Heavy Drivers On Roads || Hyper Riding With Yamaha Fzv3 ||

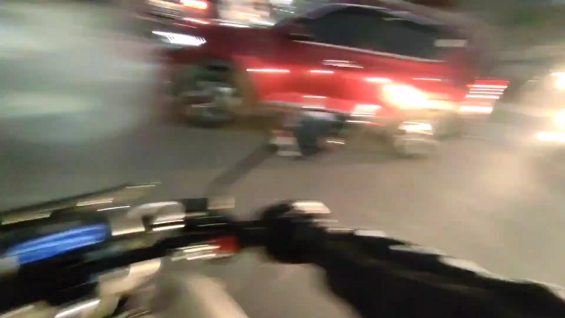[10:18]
और बाकी फ्रेंड्स पता नहीं कहाँ चले गए, काफ़ी ज़्यादा आगे निकल गए। मेरा फ़ोन आ गया था ना, उसको से मुझे रुकना पड़ गया था, तब तो वो लोग काफ़ी ज़्यादा आगे बढ़ गए हैं। पता नहीं आगे कहीं रुके हैं कि निकल ही गए बस।
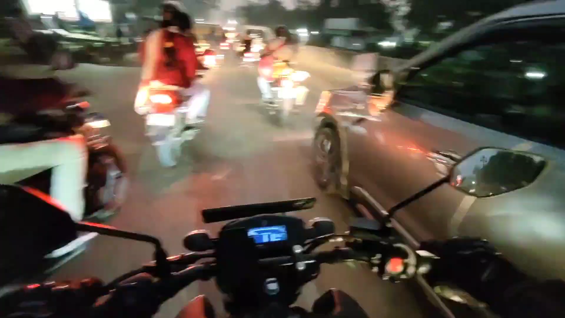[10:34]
भाई बहुत ज़्यादा भीड़ रहता था, बहुत ही ज़्यादा भीड़ रहता। ओ ये रहा अंकित,
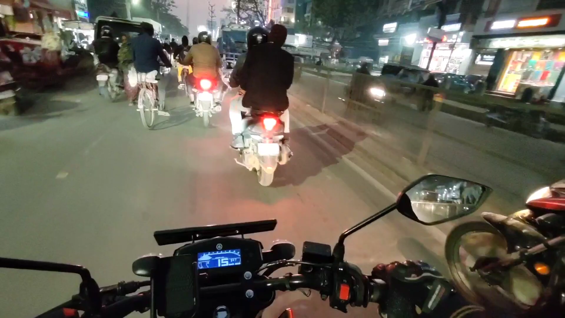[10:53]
ट्रैफिक ट्रैफिक ट्रैफिक।
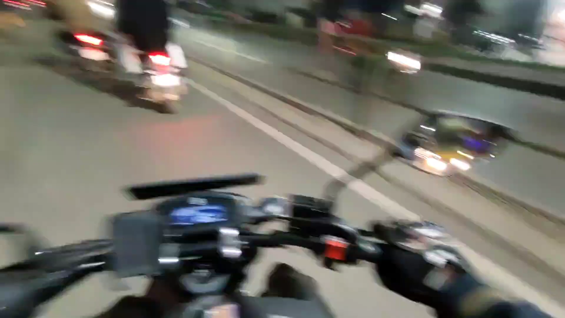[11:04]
भाई ऑटो वाला बीच में कहला आगे बैठा हुआ, शायद ऑटो खराब हो गया।
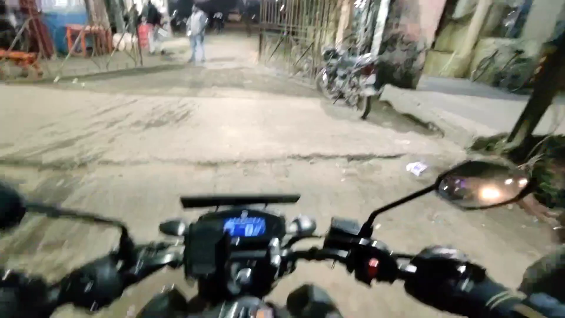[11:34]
तो यही शायद तालाब है जिसके बारे में अंकुर बता रहा था।